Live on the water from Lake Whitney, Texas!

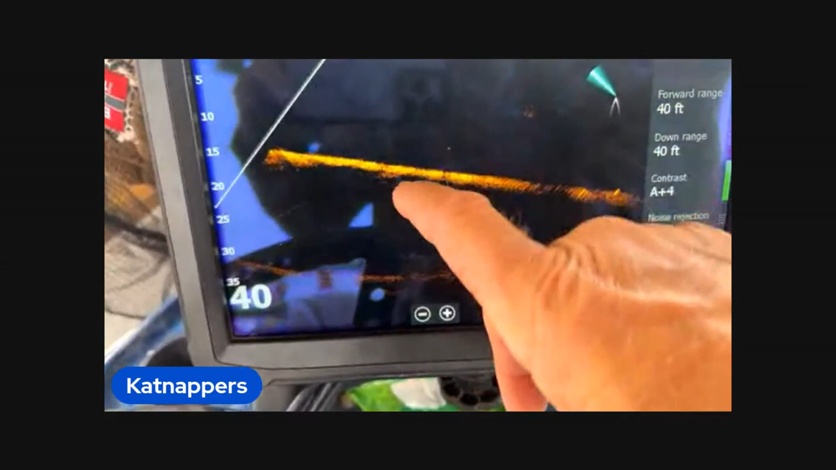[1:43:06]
We're just watching to see if we see any of these big fish on the bottom as we're drifting. And just watching the bait.
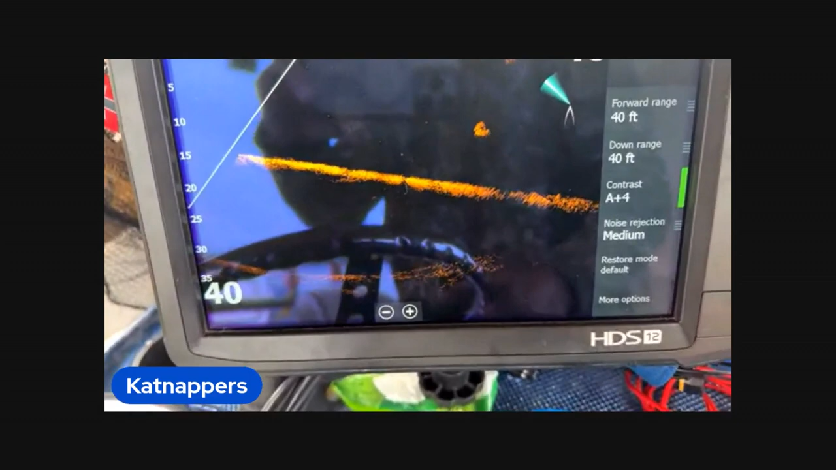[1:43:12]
Just so kind of explain that, how that works.
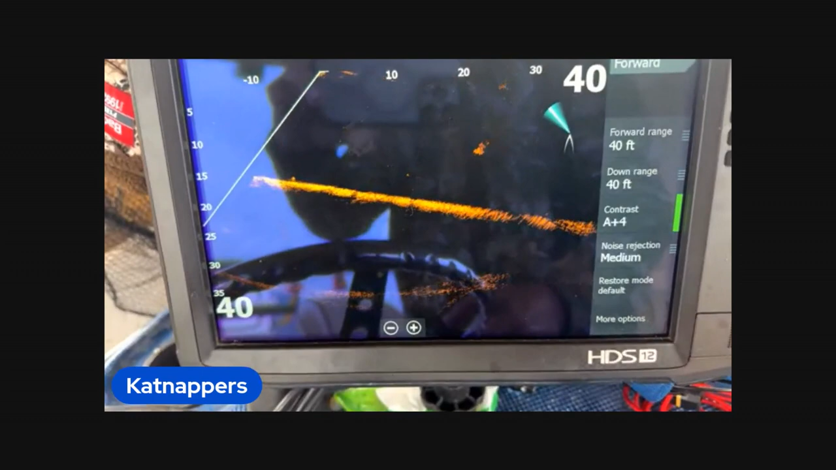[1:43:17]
So it's looking 40 foot. Kind of go over how that, because I have no idea what I'm looking at here.
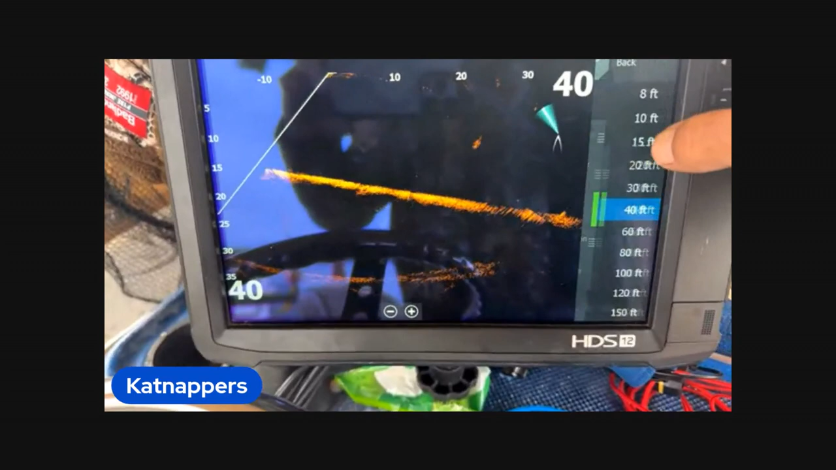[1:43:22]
Yeah, I'm on, so like right there's 60 foot forward, 40 foot down.
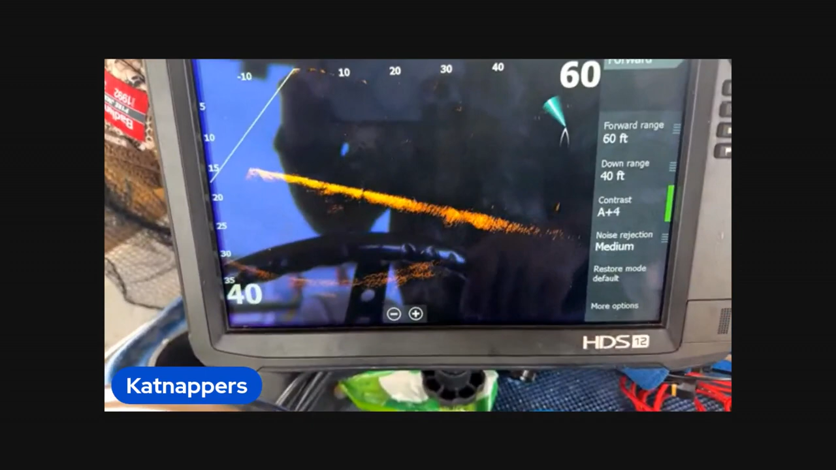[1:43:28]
The boat's right here. And then we're looking forward as we're drifting to it.
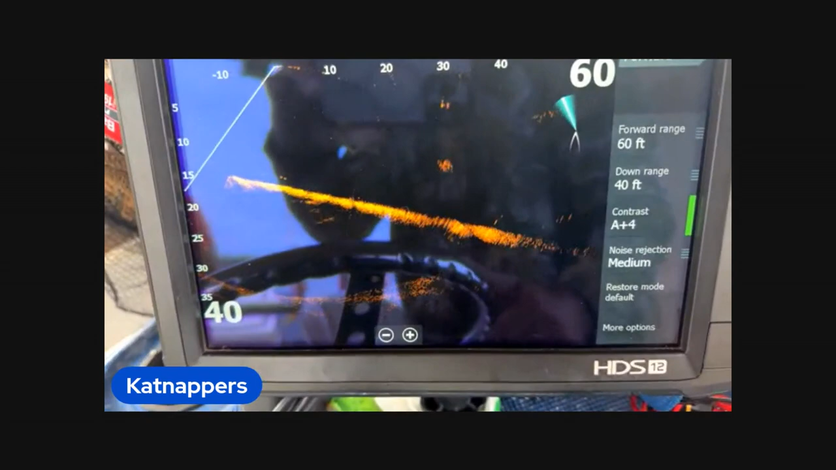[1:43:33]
There was a bunch of bait. We've about went over it all. There's one little pod of some little stuff right there.
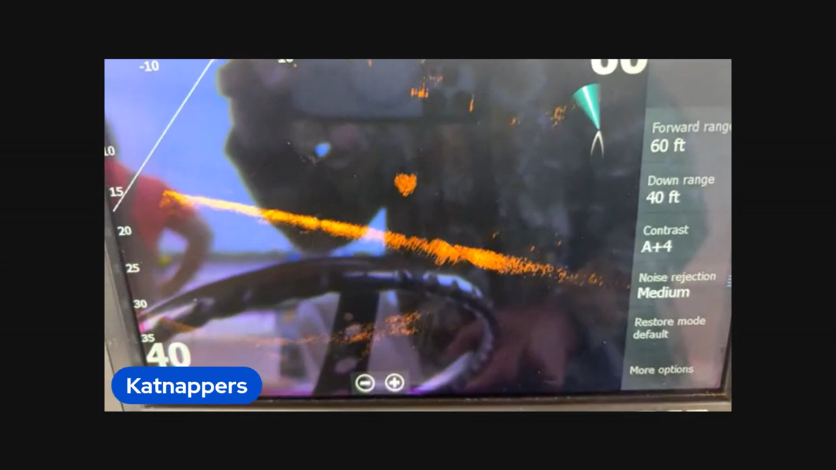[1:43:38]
So that's a pod right there moving. Pod of shad, you'd say?
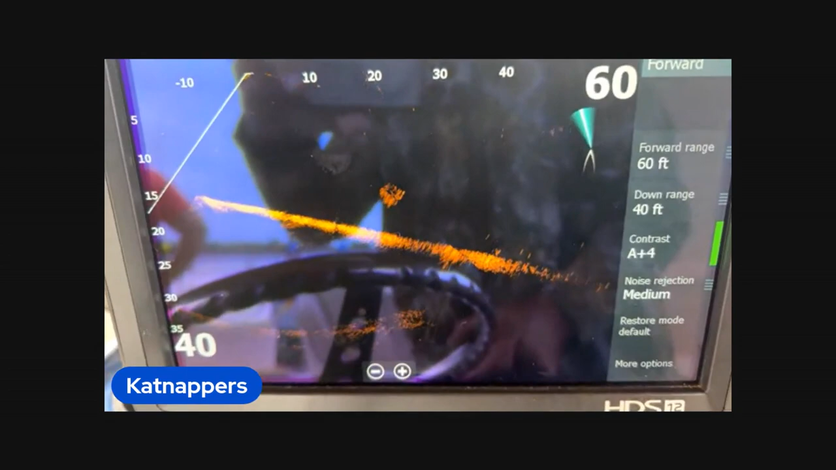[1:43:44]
Yes. That's awesome. And then there was some big shad down on the bottom.
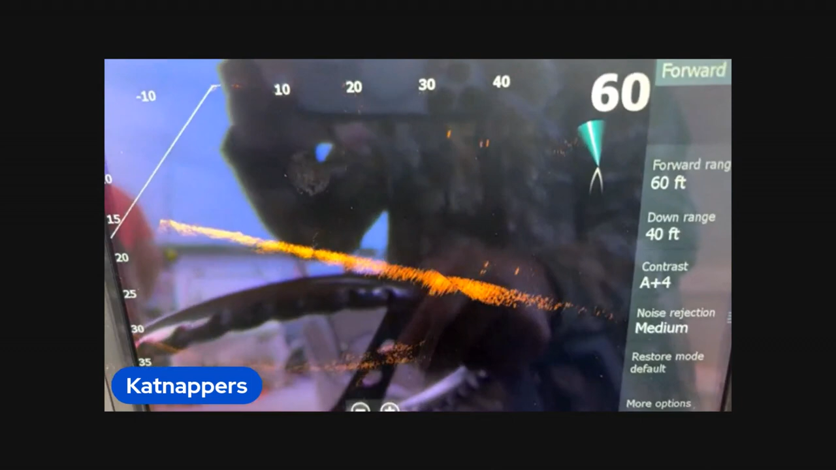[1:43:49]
There comes some more down low.
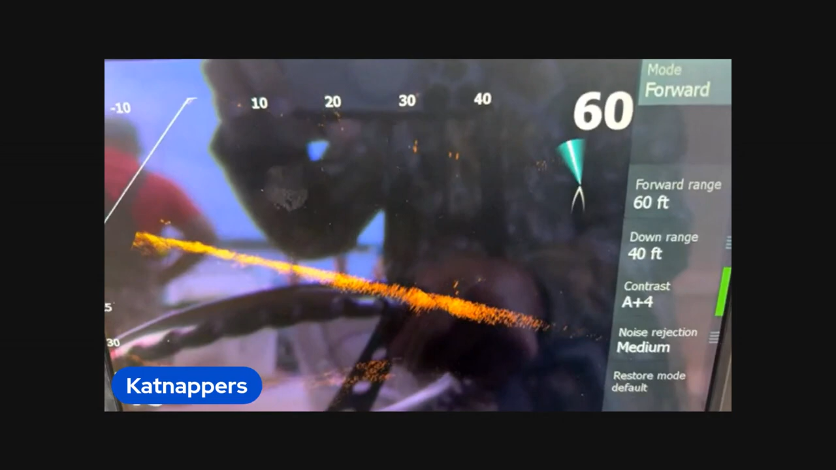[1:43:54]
And then we're just kind of line in the middle right there. Is that, that's not the bottom, is it?
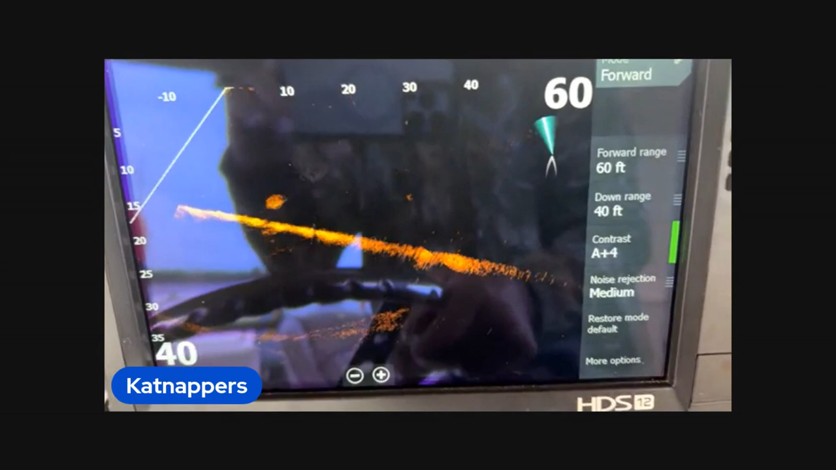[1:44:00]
Yeah, that. Oh, so that's the bottom, right? Okay, yeah. So that's another bait ball. Right. So there's a lot of bait balls, kind of, or not a lot, but they're starting to show up.
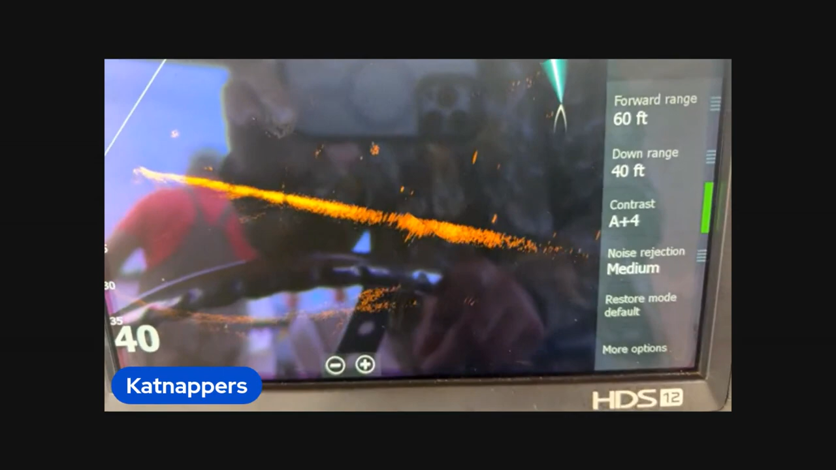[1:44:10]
That is impressive. I've never seen that before. Yeah, there's just a steady bait balls going by.
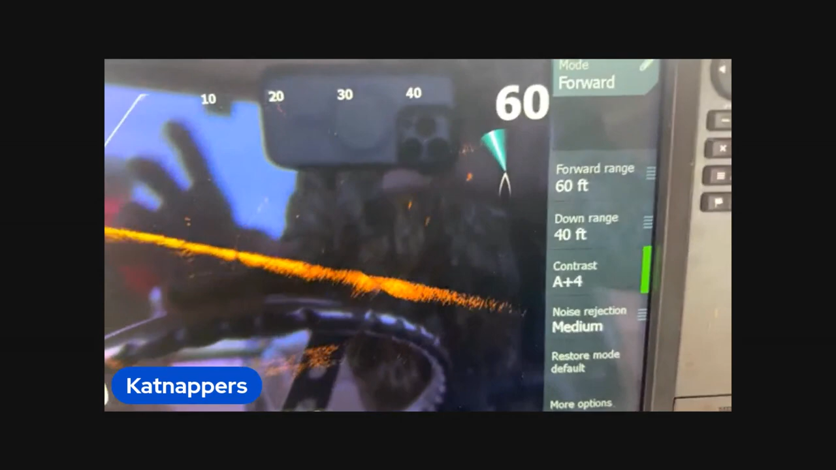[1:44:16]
So are you kind of looking as you're, I mean,
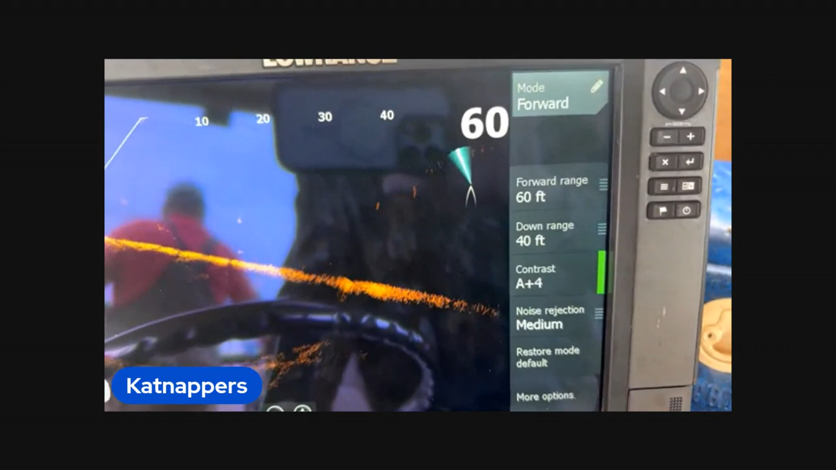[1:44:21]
you use this, like this is a tool while you're dragging just to see if you got fish in front of it.
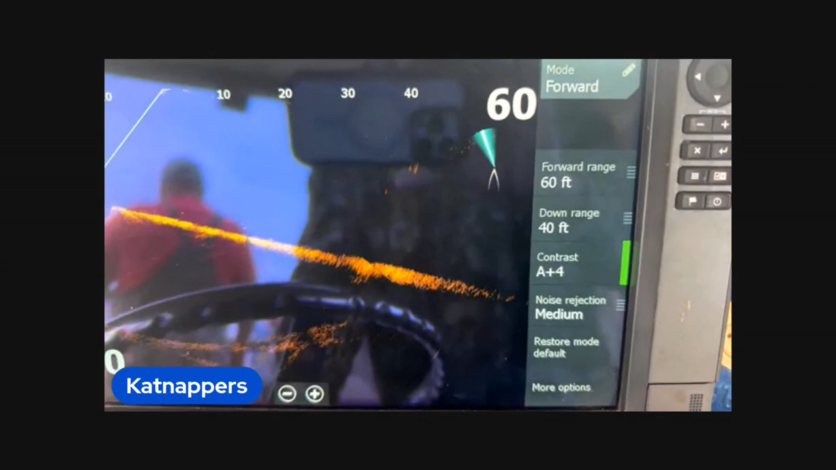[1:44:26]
You might see like a bait ball and maybe some fish below it.
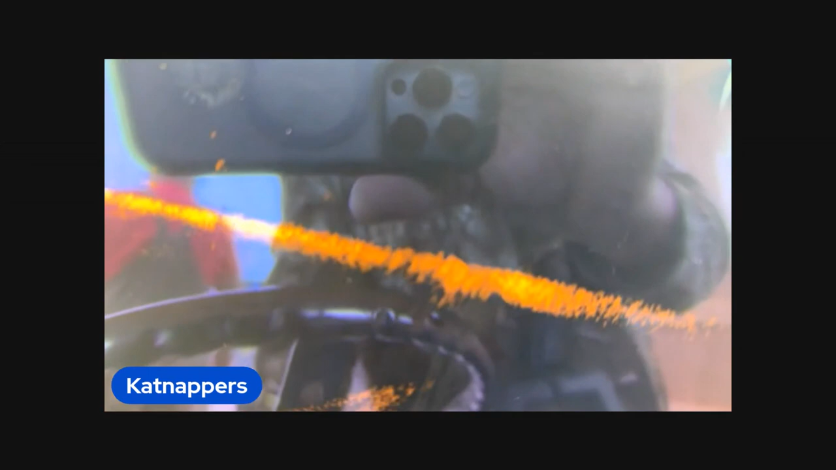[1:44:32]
Yeah, and I'm not for sure if you can see these bigger baits down here at the bottom right now. Yeah. What do you think that is? Just big shad?
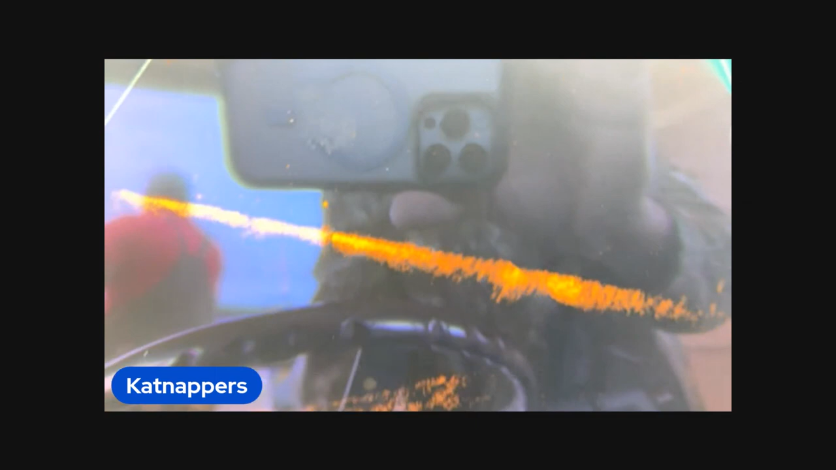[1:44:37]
Or? Probably big shad. That is incredible.
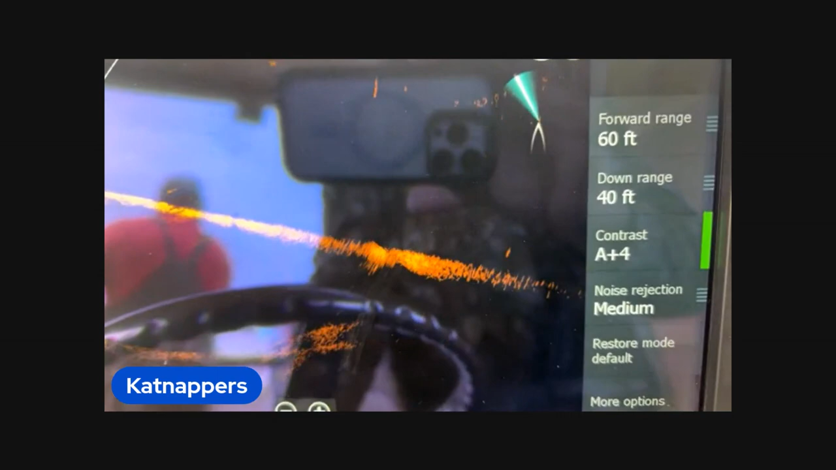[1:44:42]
What's the cone little thing on the right, on the top by the 60?
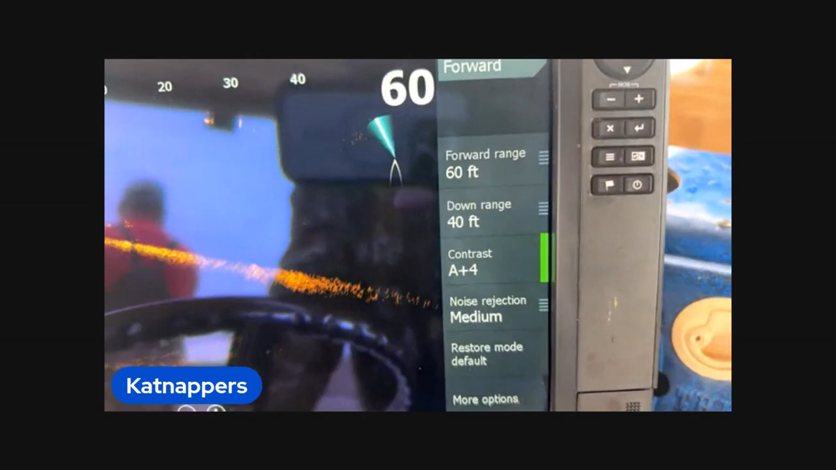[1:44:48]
That tells me which way it's pointing off the nose of my boat. Okay.